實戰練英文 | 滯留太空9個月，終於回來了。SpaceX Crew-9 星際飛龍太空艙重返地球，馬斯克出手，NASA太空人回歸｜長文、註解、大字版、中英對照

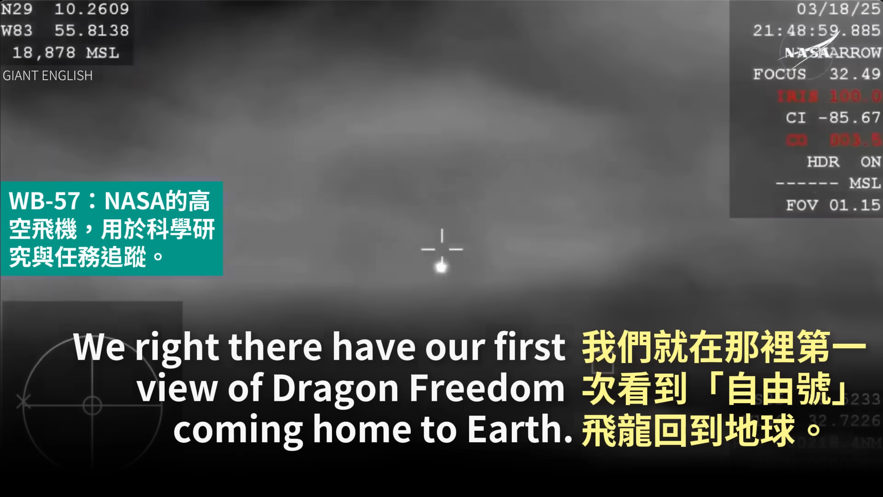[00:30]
We, right there, have our first view of Dragon Freedom coming home to Earth.
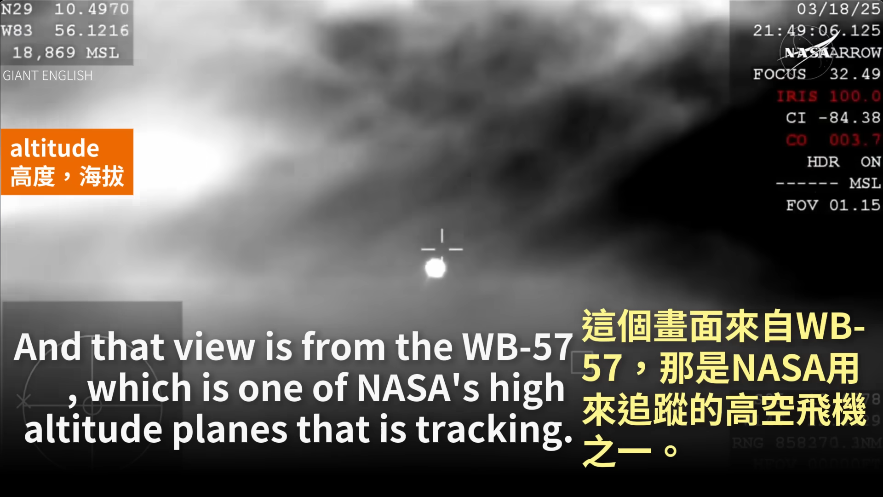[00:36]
And that view is from the WB-57, which is one of NASA's high-altitude planes that is tracking.
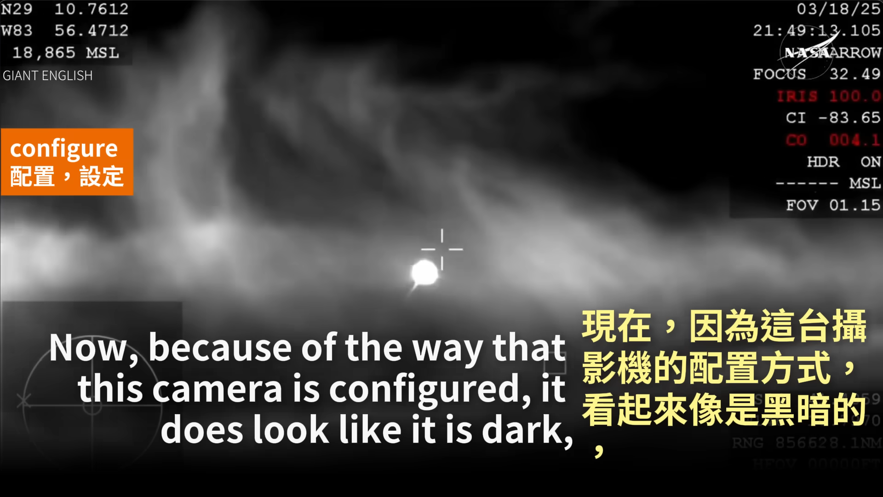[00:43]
Now, because of the way that this camera is configured, it does look like it is dark, but it is indeed daytime, and you're beginning to see that plasma trail as Dragon reenters the Earth's atmosphere.